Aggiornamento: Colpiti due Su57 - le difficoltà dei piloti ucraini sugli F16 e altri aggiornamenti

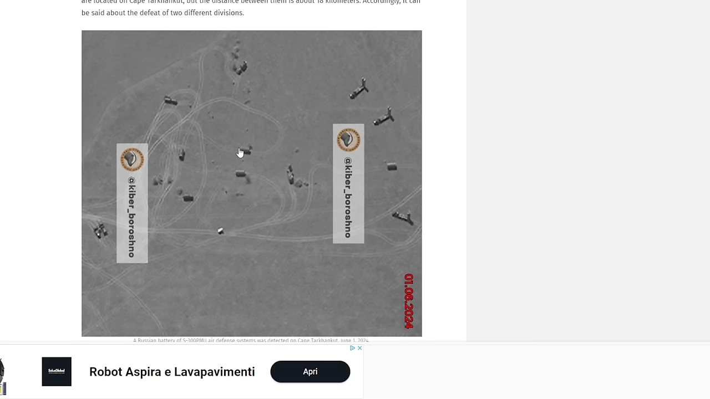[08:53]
quattro lanciatori s 400 per quanto riguarda invece l'utilizzo degli
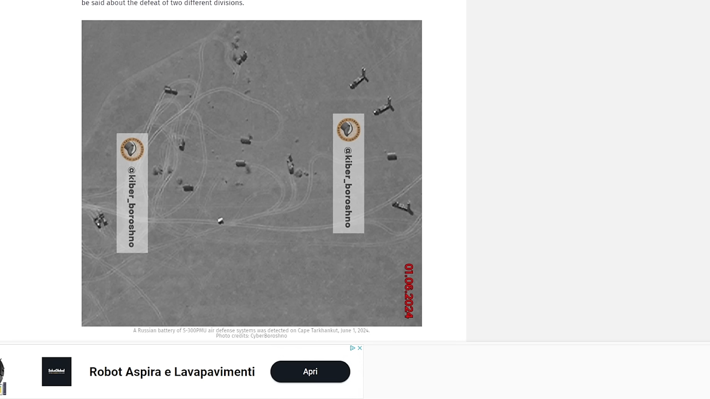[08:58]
f-16 da parte dell'aviazione ucraina ci sono due notizie che vorrei riportare la prima